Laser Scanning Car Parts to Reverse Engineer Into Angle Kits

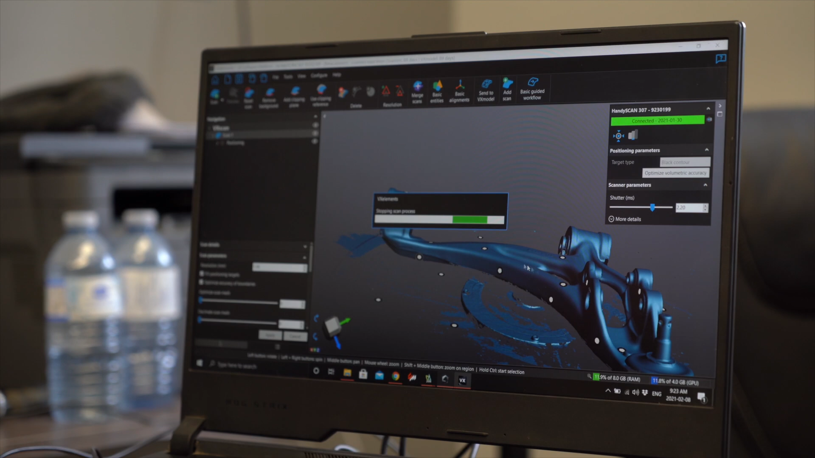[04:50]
The next thing I need to do is render the scan so that I'm able to use it and you can see the whole underside is obviously not picked up.
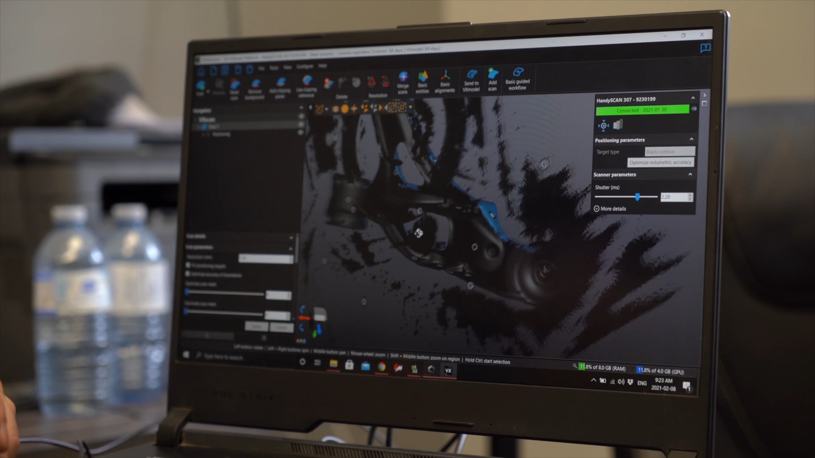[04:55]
It's got a lot of this scatter geometry which is basically just the table.
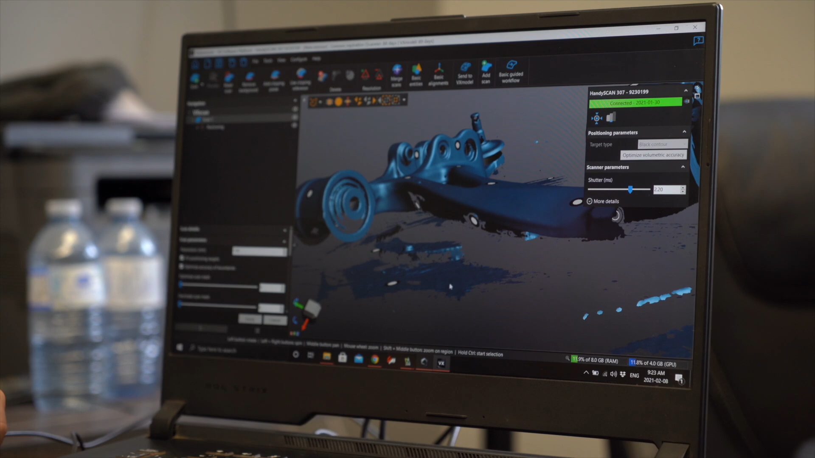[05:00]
To delete all that it's really easy.
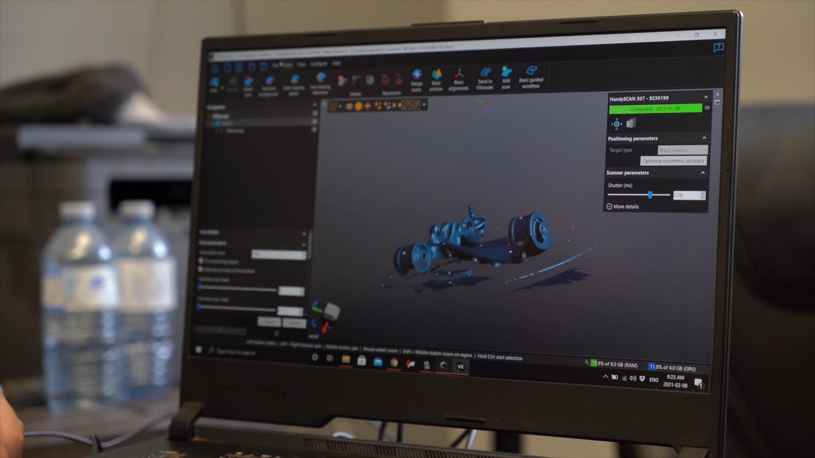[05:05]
Basically I can create a plane by selecting some points
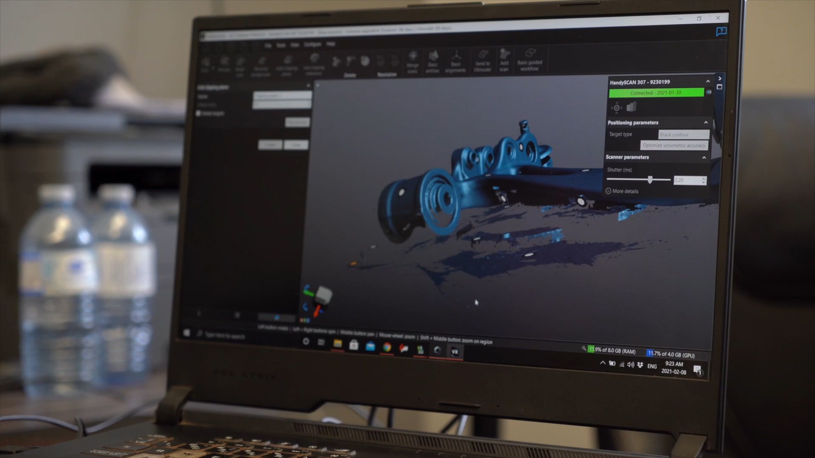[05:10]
and I can delete everything below this plane. And I will just be left with the part and I'll easily be able to see what data I missed.
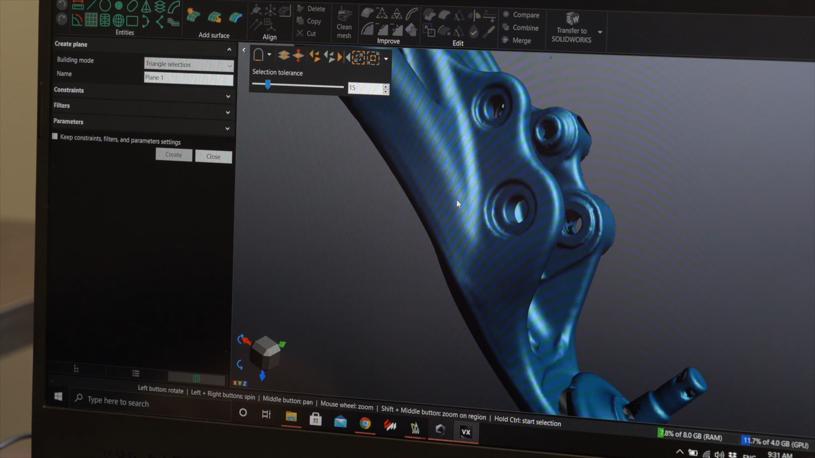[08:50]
So I'm just going to select the surface. I can select a couple points so that it gives me an average.
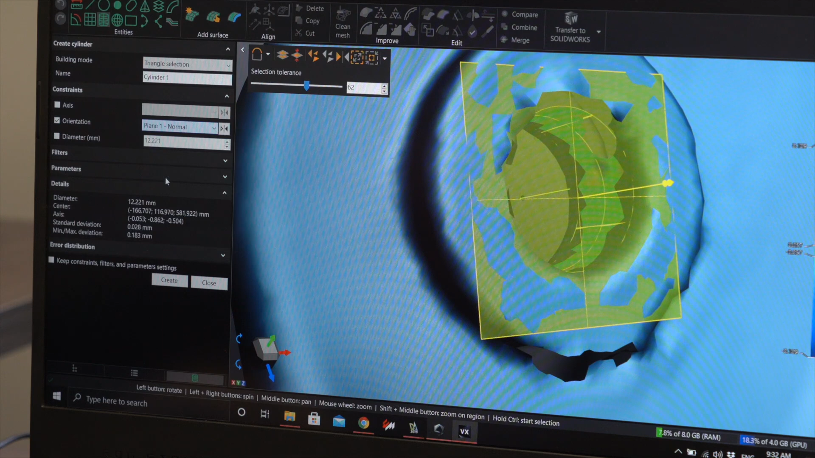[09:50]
For constraints I want to make sure that the cylinder is exactly normal or perpendicular to the plane. So I just select the plane that I created make sure that it's the same and now that's as easy as that.